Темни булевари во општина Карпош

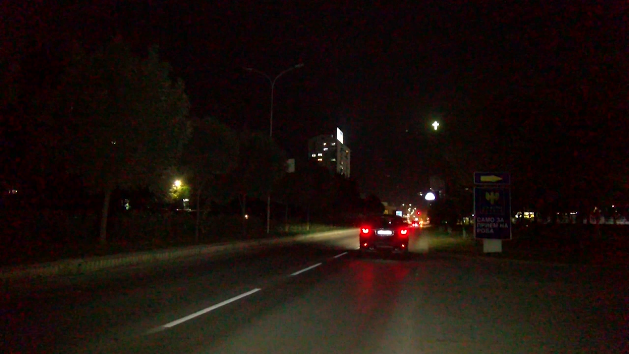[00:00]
Мрак на еден од главните булевари во Обштина Карпош 8.